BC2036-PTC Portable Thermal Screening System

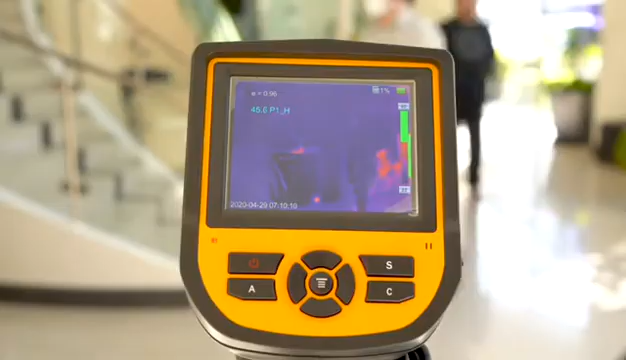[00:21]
The new BN2036 PTC by Bolide Technology Group is a portable human temperature detection
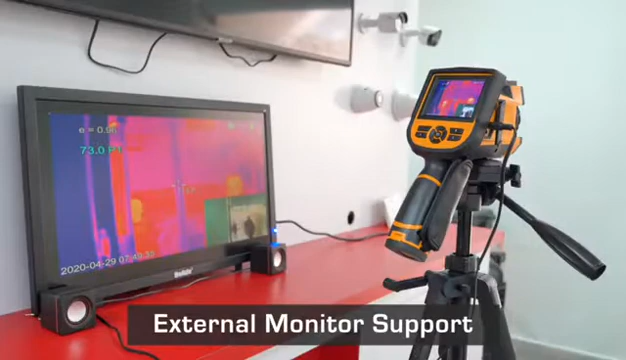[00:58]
Connect an external monitor so you can have a clear visual view of the screen and receive visual notifications.
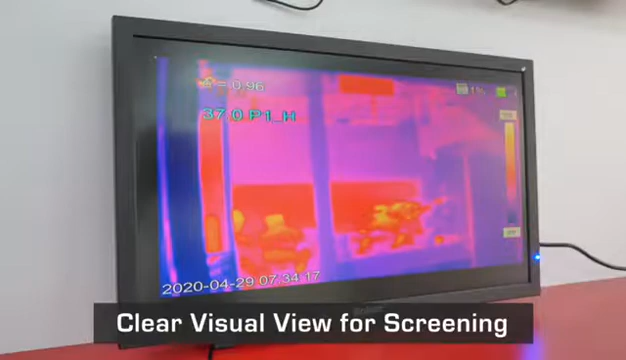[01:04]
Get audio and visual notifications when your subject is over a predetermined temperature reading.